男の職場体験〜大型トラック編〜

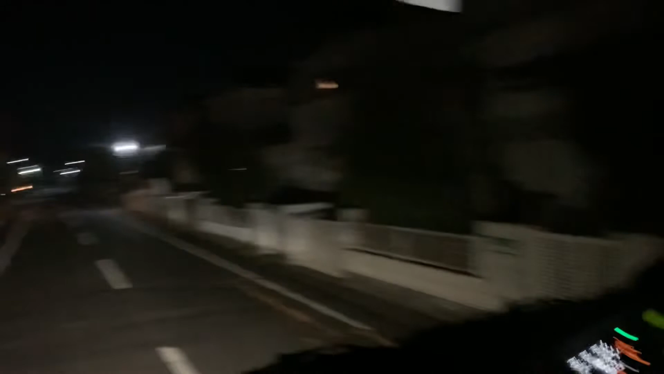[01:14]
こんな民家のところ大型トラックが入るのやばいよね
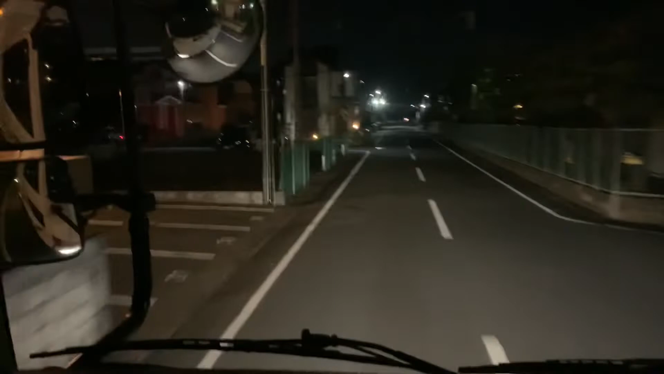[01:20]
変えそうだなこれだってここでもうみんな大型通るでしょこっちから来る人もいる人向こうから来る人もいるからそうなんだこんなお前あれだよここ普通のよし行くかここ?
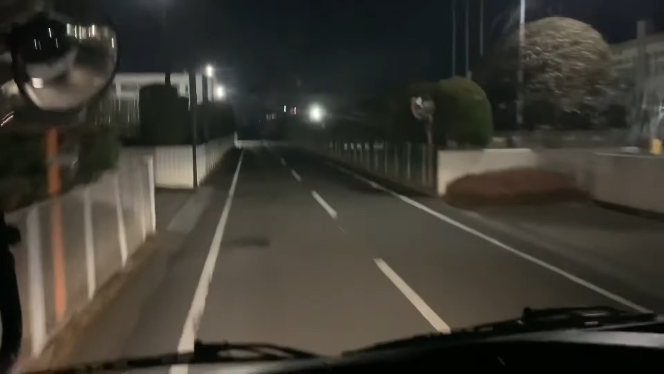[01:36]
なんか大変そうだね頑張ろうか気合いでやってくれやチュートレだと思ってよ他のトラック来てないの?